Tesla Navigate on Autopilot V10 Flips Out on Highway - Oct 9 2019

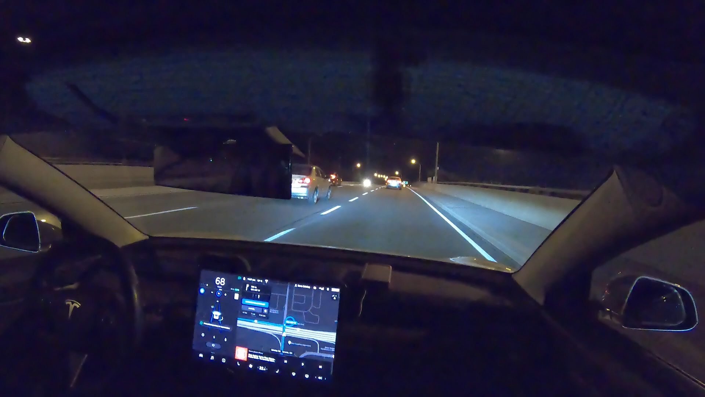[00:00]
okay here we go it's gonna go on the exit ramp now and it's just changed its max to 50 even though it's actually 40 but it has slowed down for this turn even though the max is 70 and we're gonna set that up we're gonna speed it up but despite me speeding it up it is intelligently taking this this ramp very well
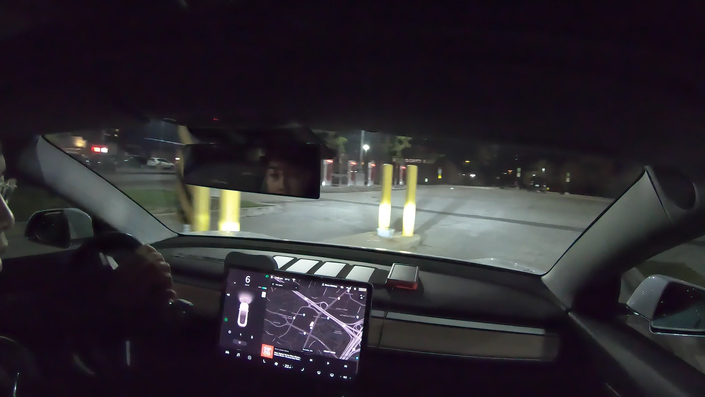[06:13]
it doesn't look like anybody is supercharging over here oh this guy looks like just got done no no that's an audi so here we go these guys over here and so there you guys have it so far the current state of autopilot